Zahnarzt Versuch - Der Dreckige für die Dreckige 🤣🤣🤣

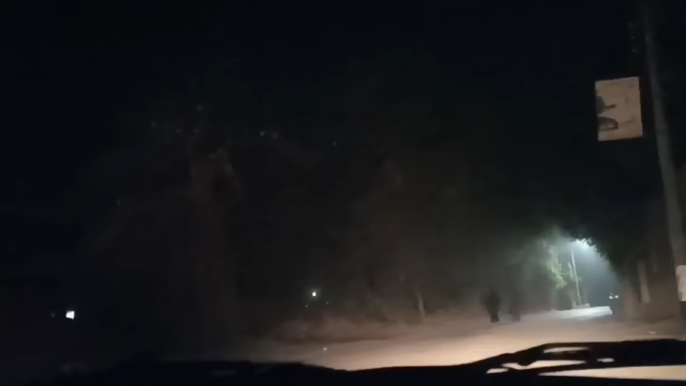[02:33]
Nein, das ist ein alter Mann. Das ist mal, wie gut ich sehen kann. Hat man den im Video gesehen? Ich weiß es nicht, aber der sah aus wie 90. Sag, Frau Leila, lass den alten Mann in Ruhe. Aber der hat auch so eine blaue Abaya. Ach, guck, das ist er. Wo denn? Da. Wo da links so. Ja. Guck mal, wie er läuft.
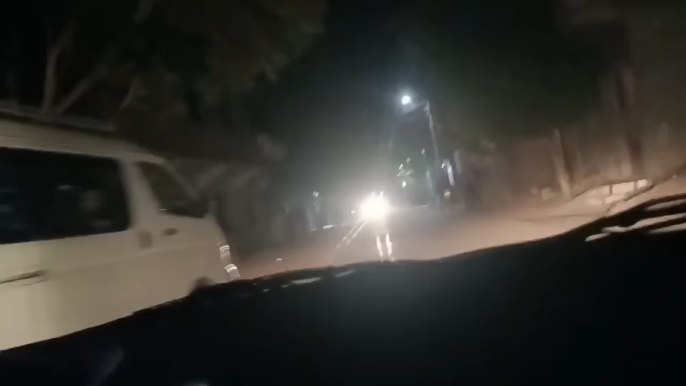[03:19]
Hast du Licht? Sieht man was überhaupt? Man sieht. Ganz viel. Hat man den Barber auch gesehen? Ja. Man sieht, dass es ihm unangenehm ist, wenn er jetzt einsteckt und seine Frau fährt. Und eine Frau. Und dann haut er noch hinten.
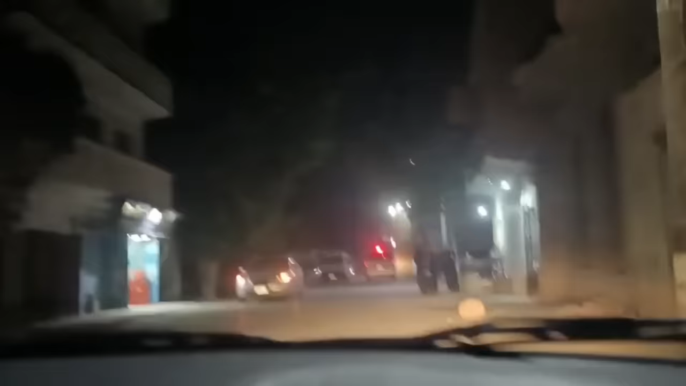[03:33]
Diese Ägypter. Komm, dann. Hier ist die Moschee. Hier ist der Zahnarzt.